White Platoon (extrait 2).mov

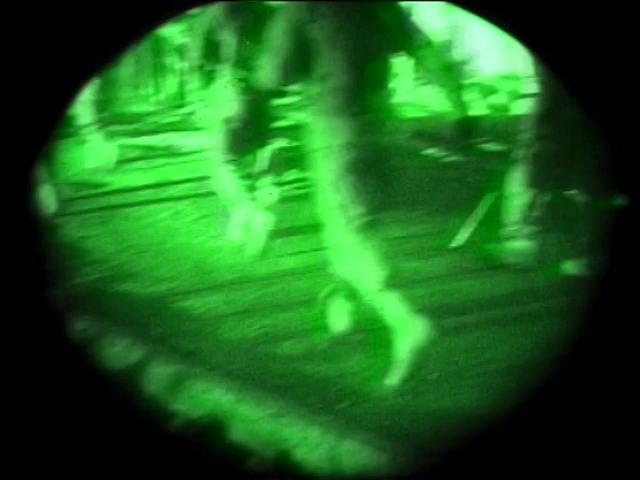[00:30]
The first burst went pretty much from his right ankle up to his right hip, and he fell down on the ground.
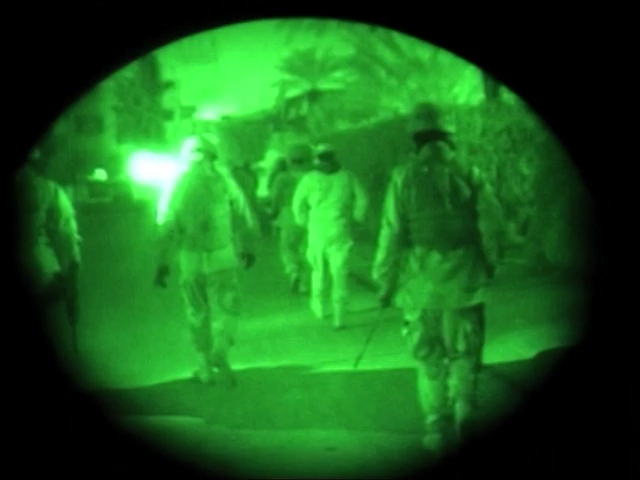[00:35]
It was weird because it was kind of like a video game almost, looking through the thermal sights.
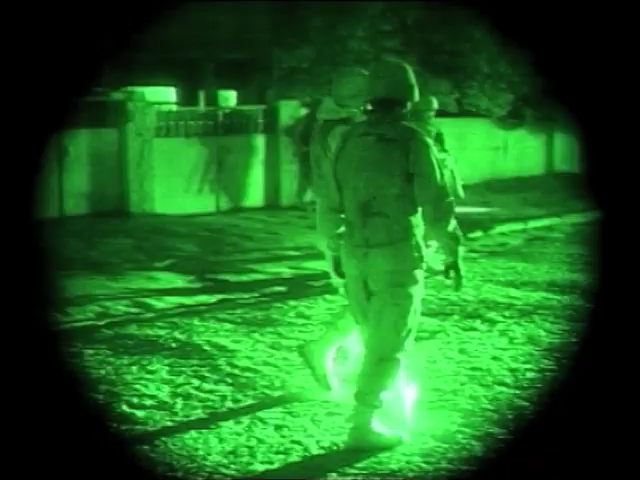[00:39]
It doesn't look like it was shooting a real person, you know.